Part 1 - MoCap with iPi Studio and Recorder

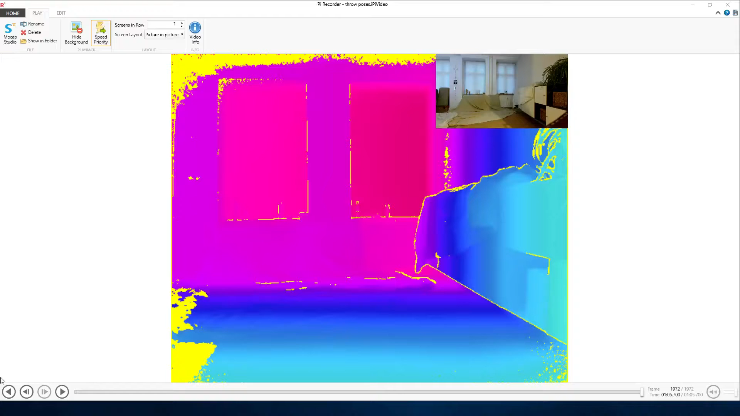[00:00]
Hi my name is Jonas and this time I'm gonna bring a little tutorial about how to work with motion capture using Kinect and what you're looking at right now is me posing in my learning room and on the screen we have some yellow stuff going on that's the stuff that the Kinect 2 couldn't detect the depth information for and otherwise
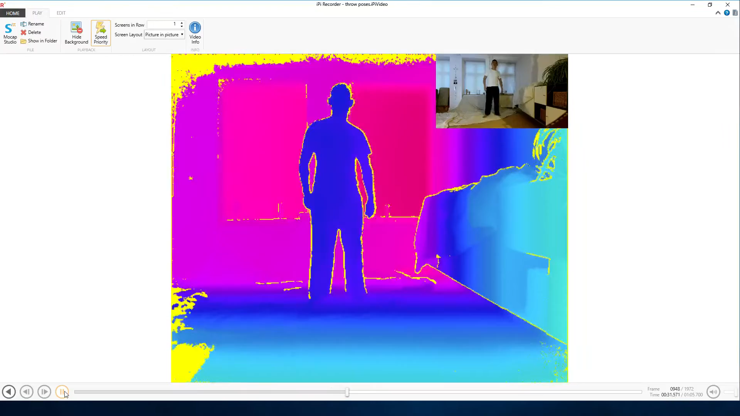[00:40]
it's just me doing some throw animations and the software I'm using is EP or IPy recorder I'm not really sure how to pronounce it and it has actually two small programs and this one is IPy recorder and
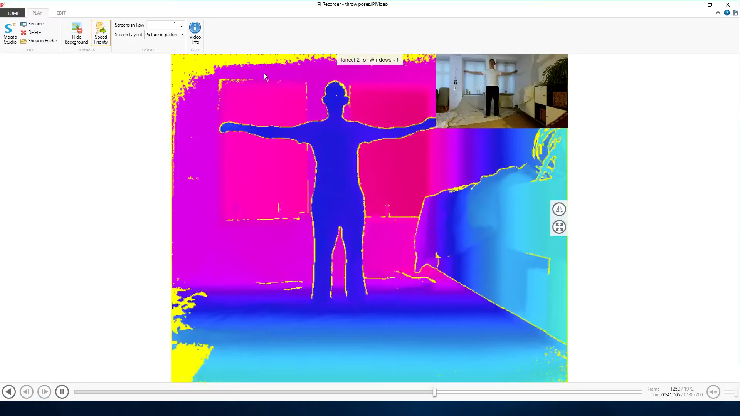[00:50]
where I recorded these sequences and it's really easy to use actually just try the for a few days
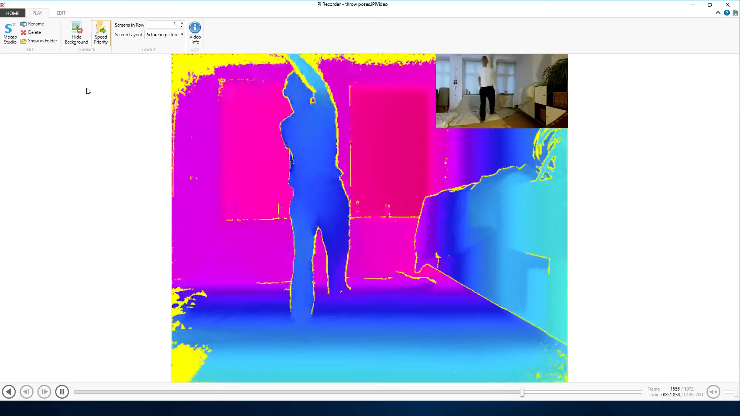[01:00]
and it has this really really nice interface
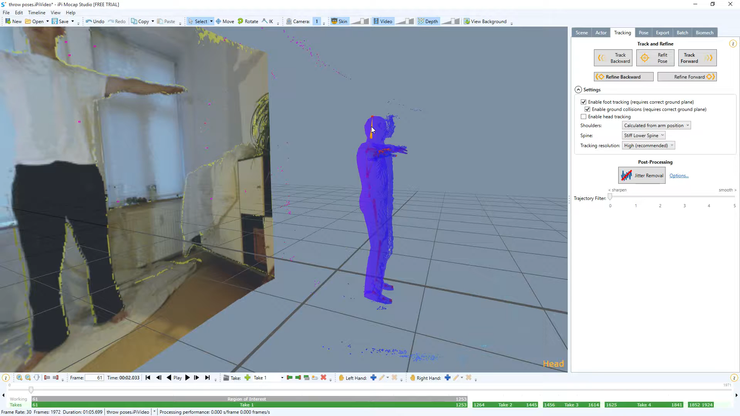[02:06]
if we pan around a little bit we can see this character it has already detected actually my character but
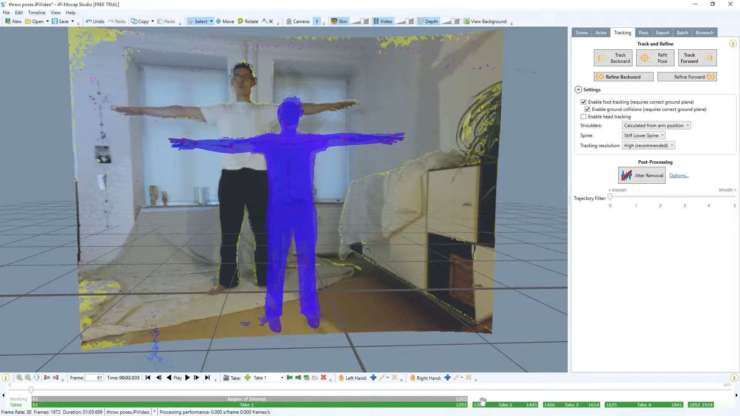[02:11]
let's say for the purpose of this demonstration that we want to take this sequence every time you take in the stand in the t-post it actually detects a different take so every time I put myself in the t-post it will create a new take which is kind of neat so let's take this one to try this out with so here you can see the this is a depth information and it's not aligned up with the character so I can click